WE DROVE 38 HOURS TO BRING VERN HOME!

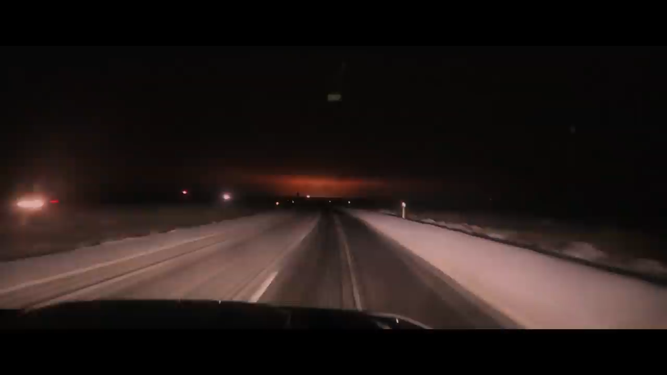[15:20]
soon soon so it's pitch black except for that and it what the fuck is that no cap I told you bro bro the aliens are here for us when they come man I told you I was cool with them that whole time I knew that they were here I knew that they were real and I knew they're gonna be out here abducting people and shit and I ain't got no quarrels with them all right what the hell they're picking assholes to probe it ain't gonna be mine uh we're about four hours from home we hit a pretty bad snowstorm so it's it's uh taking us a little bit to get going again but what the fuck